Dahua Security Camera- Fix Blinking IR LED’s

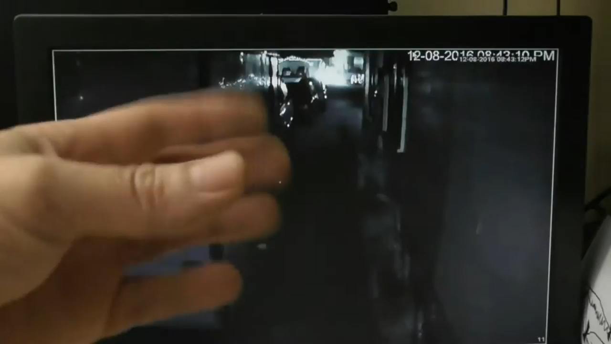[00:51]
trailer and causing it to go day and night real fast or the IR cut filter moving back and forth that was not the case I pointed it directly at the ground shield it cover the reflectors up it
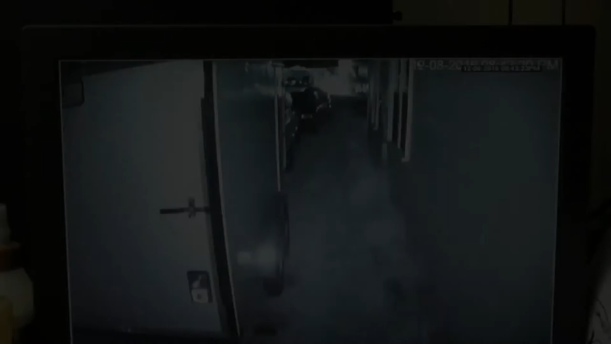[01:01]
still does it all right well I've pulled the camera and I have it in my shop I'm going to go ahead and test it one more time just using my hand bringing
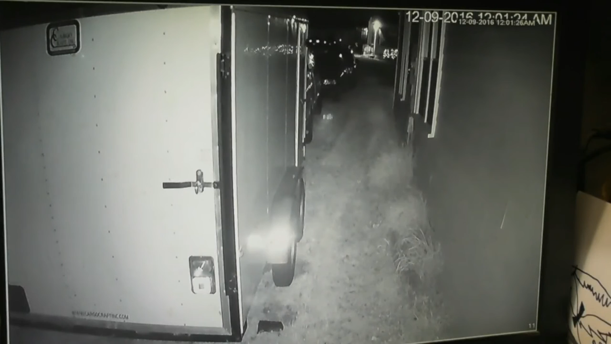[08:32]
well it's been reinstalled and would you look at that no flickering looks really good right now time will tell but at least at this stage that did correct the problem very easy to do didn't cost me anything and it was well worth the effort like I'd said what did I have to lose it was it was either try to fix it or buy a new camera as of right now it's fixed it's just an idea on what you guys might do if you're having